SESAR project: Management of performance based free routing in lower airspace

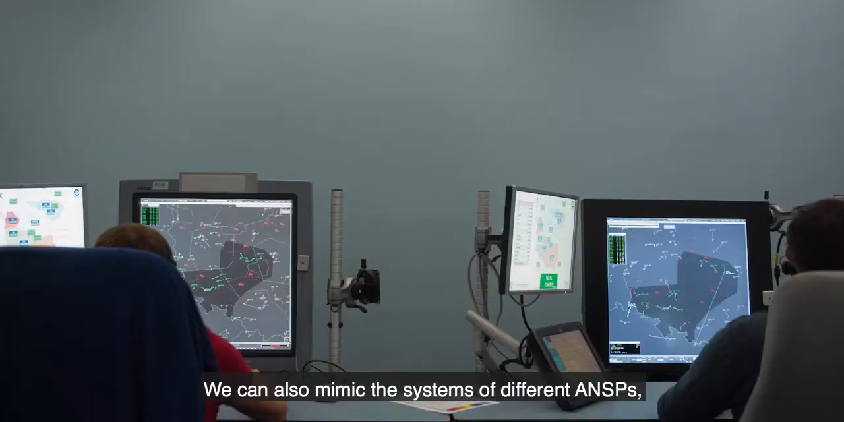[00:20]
We can also mimic the system of different service providers,